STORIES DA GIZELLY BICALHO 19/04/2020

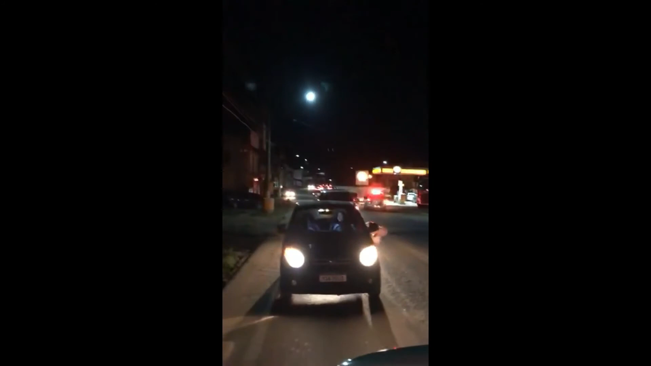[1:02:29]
Ah, deu dispersar. Tem três carros aqui, o Regi, Una, tá tudo pra lá.